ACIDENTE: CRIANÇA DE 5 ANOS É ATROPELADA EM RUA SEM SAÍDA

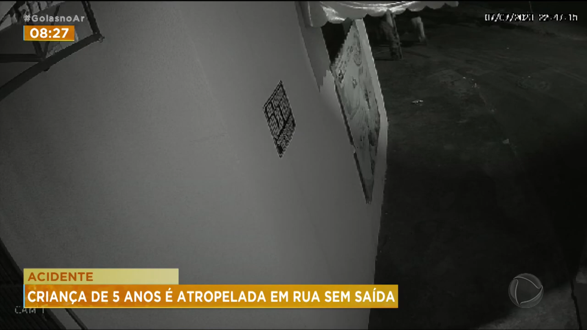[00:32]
O motociclista veio em alta velocidade nesta rua aqui. Ali é o sinal de pare, o cruzamento.